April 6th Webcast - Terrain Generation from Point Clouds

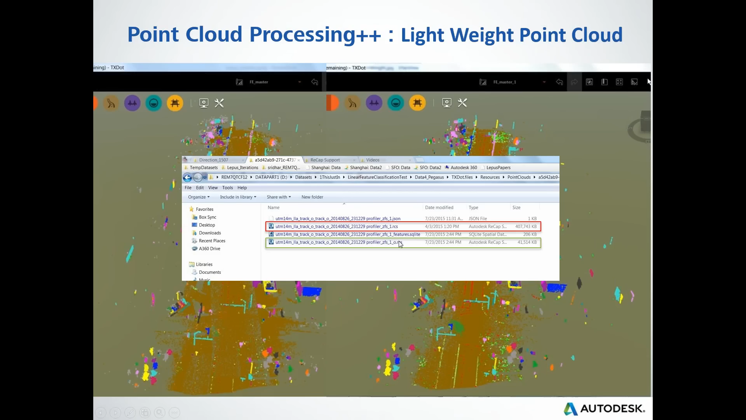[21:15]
So, we are storing the information content so that we can represent a 400 megabyte file with just a 40 megabyte of information content. They both are RCS file format. I'm not zipping. I'm not compressing here. They are the file format. So, this helps the user. So, basically, you are still working with the same information content. Just because you collected way too much data or you are delivered with way too much data, doesn't mean you have to carry that package all along. You can start extracting the information content here and start working with that information content to get your job done. And, possibly, depending upon your infrastructure and the network,
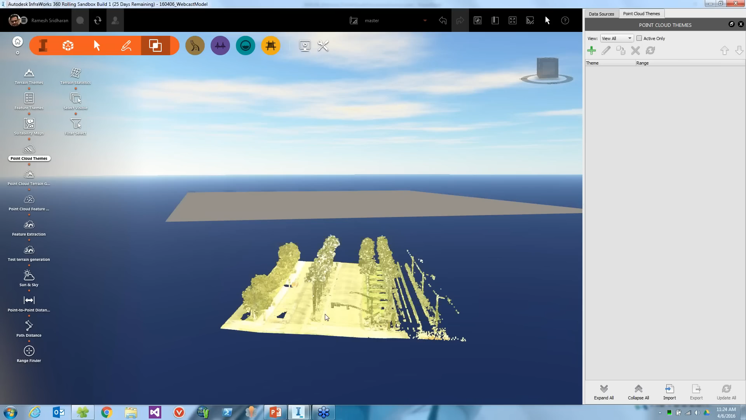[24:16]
like the colorization by RGB, the camera images, but you can add more of them.
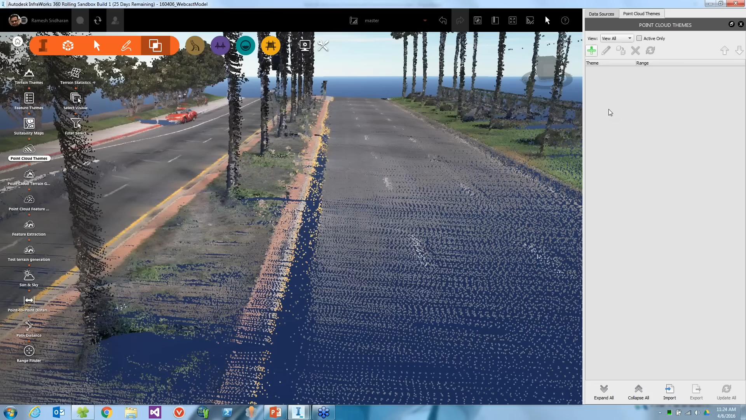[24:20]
For example, I want to see by elevation and you can control
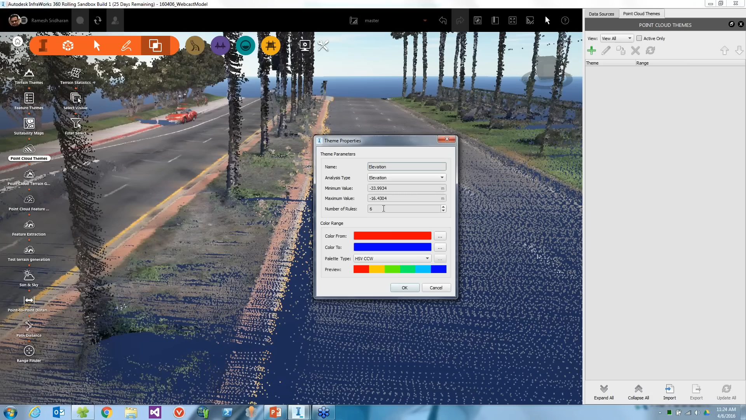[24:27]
the rules and color format right there.
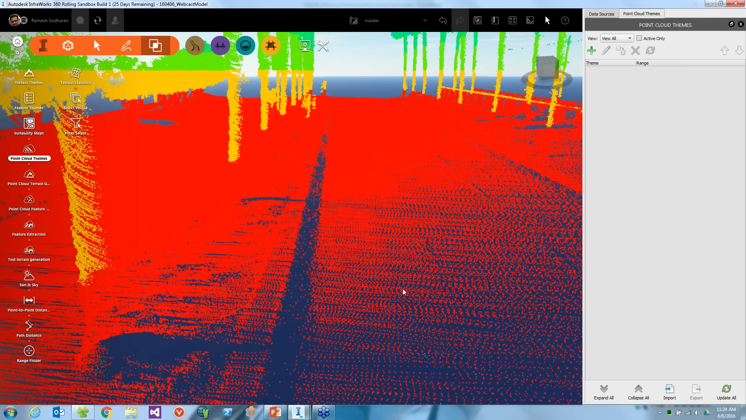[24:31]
or I want to see by, let's say, classification, any number of classification for you, or the features, however you want to call it.
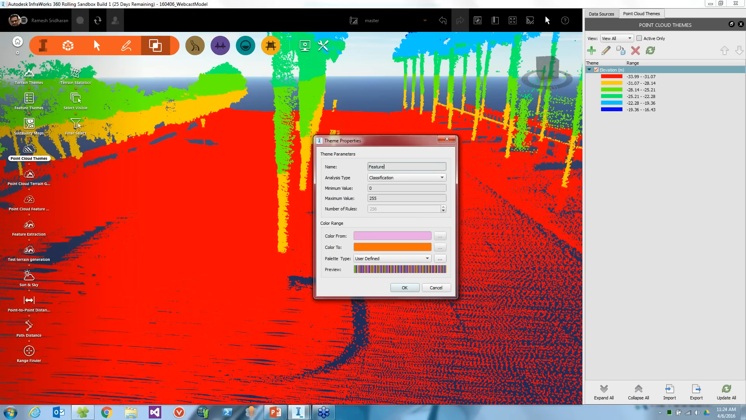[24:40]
Again, you can control the colorization. In this case, it's a raw data, nothing is there.
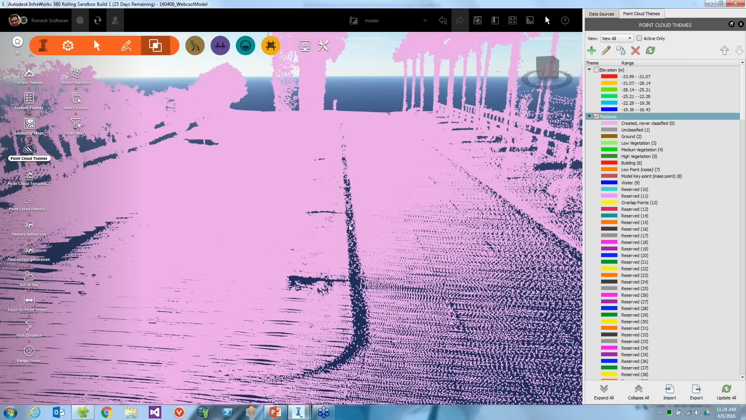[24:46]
So, that's why everything is one color.
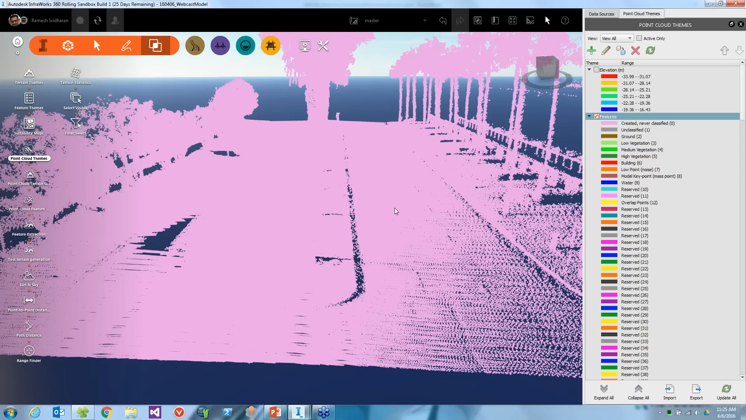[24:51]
And also, you can have the intensity. So, people who work with the point cloud, you'll understand what I'm talking about here,
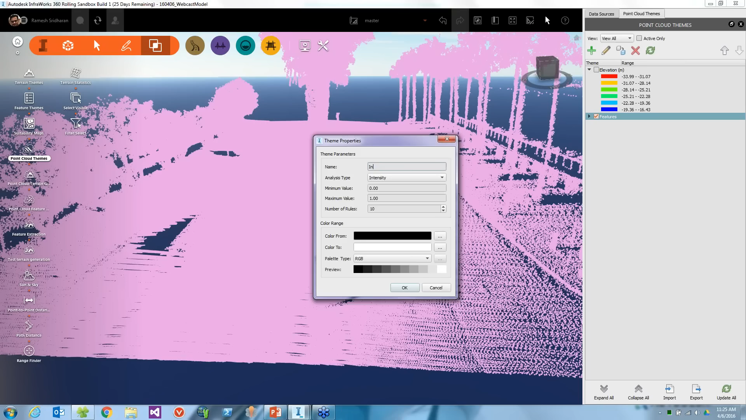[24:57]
intensity or the reflectivity of the data set. Right there.
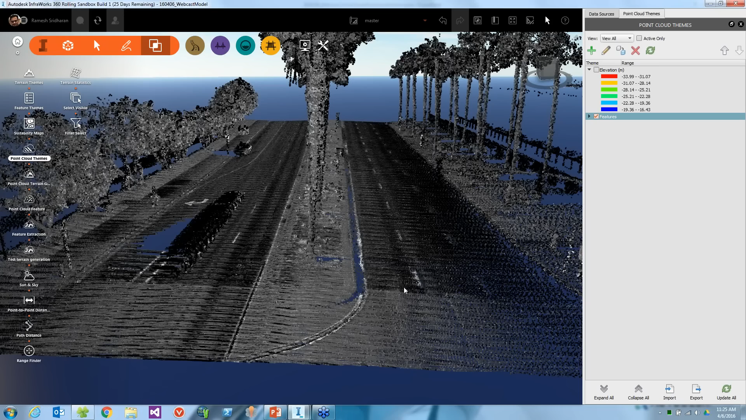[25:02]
It will help you see some of the ground features like the page drives and things much clearer. So, we added some enhancements to this. So, you can actually view it by team. The general experience of the point cloud is much better in the product now, especially when it comes to large point cloud data. So, we jump to terrain generation. So, there's a point cloud terrain tool.
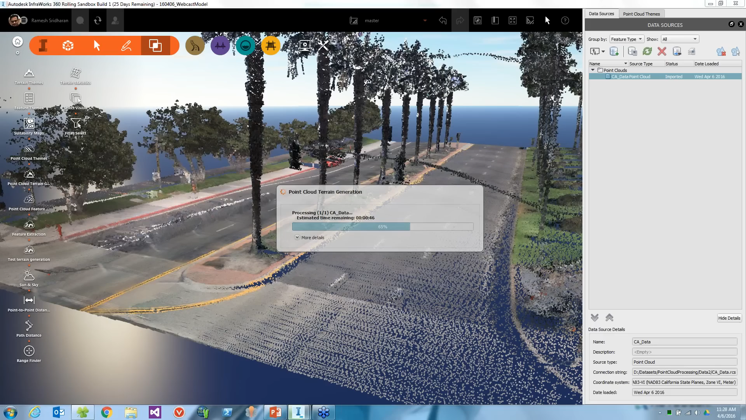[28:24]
We have processed about like 120 – no, 210 GB of datasets. Each – it's a large bunch of RCH files and each of them may be about a gig or a 2 gig or something like that to make up the project. We can process it so the software can get the job done.
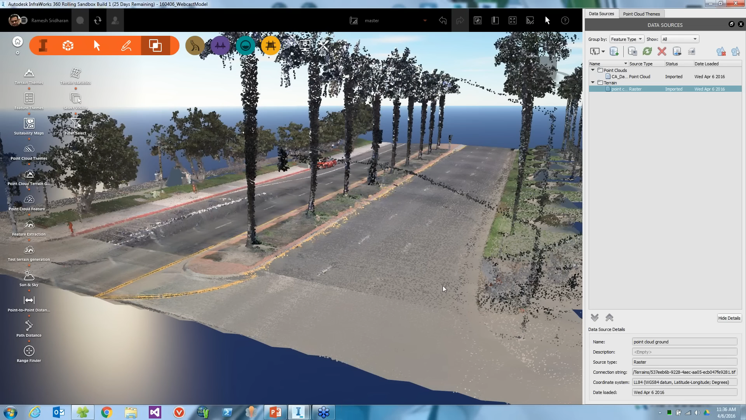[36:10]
Yes. Okay, good. All right, that's it for the questions for now. So, please continue. Perfect. So, this one, we just ran that current generation process. So, you can already see there's a point cloud data. I'm going to switch on my features just to show you that, remember, I showed you when I first started it was all the same monotonous color. Now, I see multicolor stuff recognizing or they're basically satisfying each and every feature.
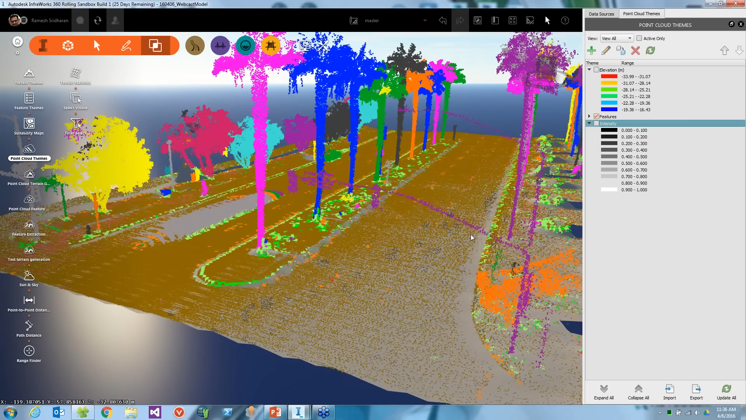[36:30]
But, that's not the main intention of this demo. This presentation is about the current. So, you also see lots of the brown point, which you can, by the way, control it also.
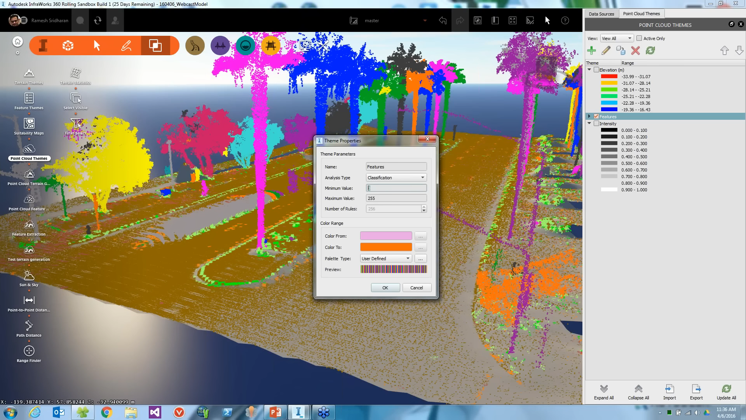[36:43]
You want to see just that, the ground. I'm just editing it, but you can create a new key.
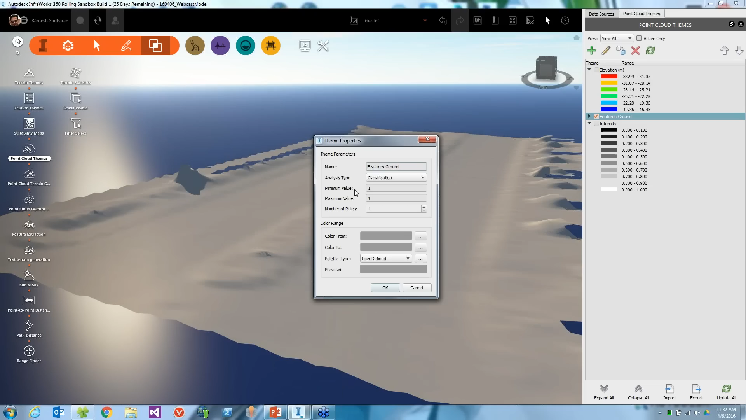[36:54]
I'll alternate it one, two, three. Ground is in seconds. There you go. I'll make it a little bit better.
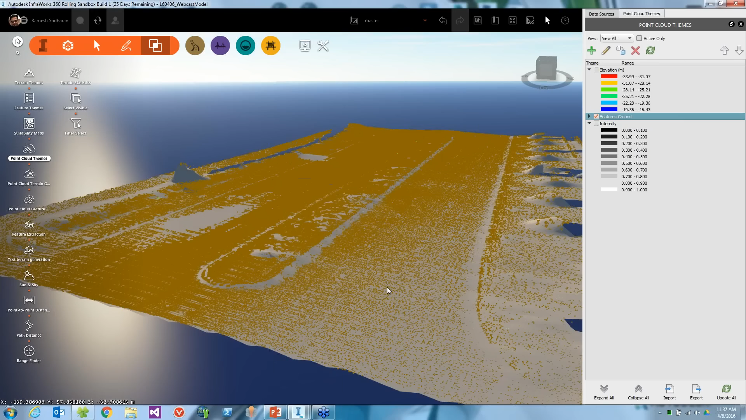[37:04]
Perfect. So, you can actually see that the software removed all the ground points. The focus here is from the curb to curb. Because most of the mobile lidar, in this case, the mobile lidar processing, people will be trimming, as far as the surface is concerned, people might be trimming the things away from the roof, because it's for various different reasons. From edge of pavement, edge of pavement, or curb to curb, in this case, you can actually see the software process, the terrain generation in this case.
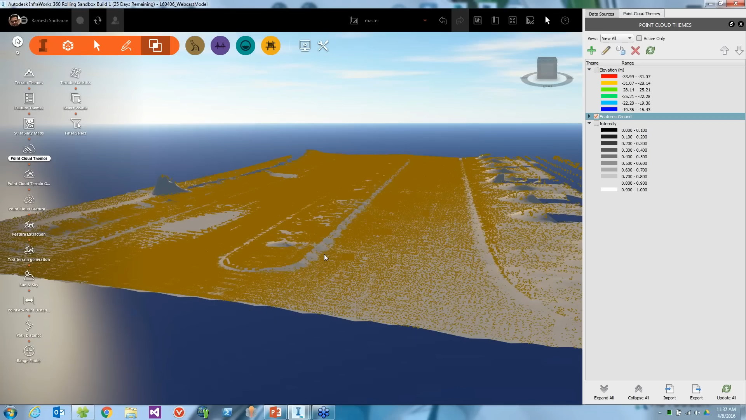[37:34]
And, if I switch it off, and switch off the point glove as well. The software created a geotiff terrain, which actually, here is a raster data source.